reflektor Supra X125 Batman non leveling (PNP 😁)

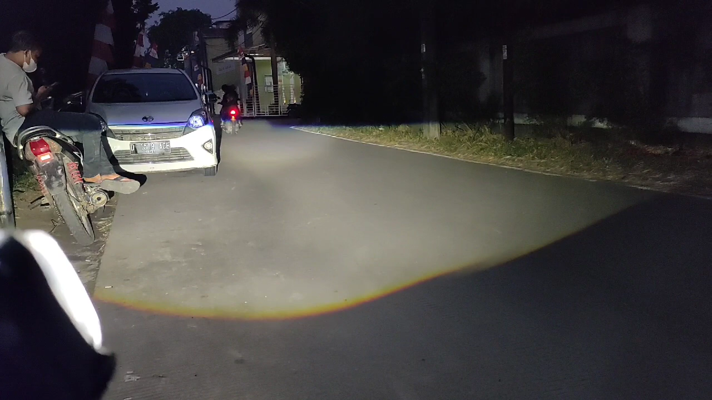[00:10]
oke lampu nah itu lampu jauhnya ya jadi memang cukup bagus Oke ini kalau pakai
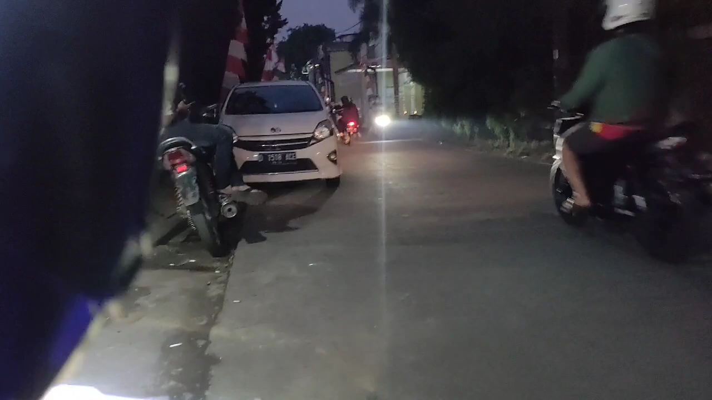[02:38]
itu emang melengkung juga atau cembung ke bawah ini dia cahayanya